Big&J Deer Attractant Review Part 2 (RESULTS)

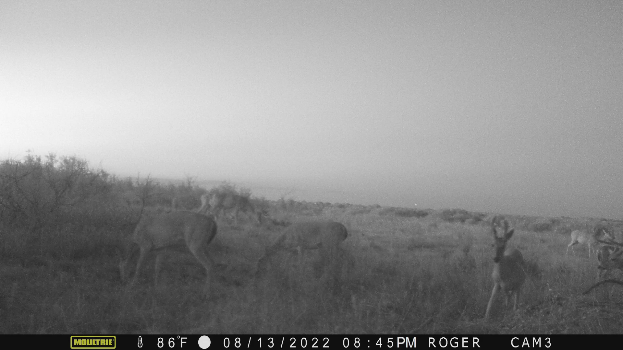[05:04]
some thoughts on it there um this is another picture i got probably the most deer in a single picture um maybe i have one more i believe uh from this for this part two results but you could definitely tell these two does in the front are look are licking the ground right on the spot um so it is attracting them for sure you could see a small buck it looks like to the right there some more bucks in the background maybe it's a couple does as well um it's hard to say if those deer were were heading towards the feeder